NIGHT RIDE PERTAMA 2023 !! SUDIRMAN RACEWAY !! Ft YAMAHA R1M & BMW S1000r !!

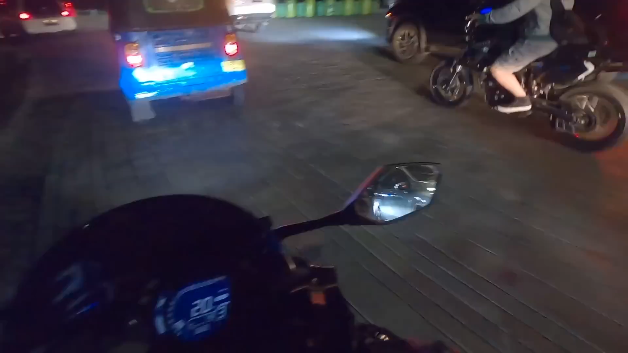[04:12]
Senggol dong. Bajai senggol dong, bajai.
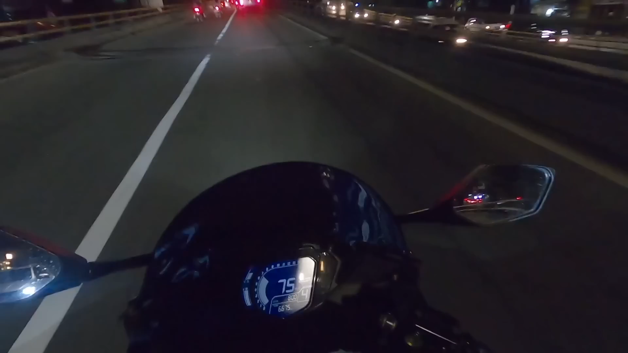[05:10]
Ada. Wah, gila jalanan Jakarta, lubangnya. Tuhan Yesus tolong.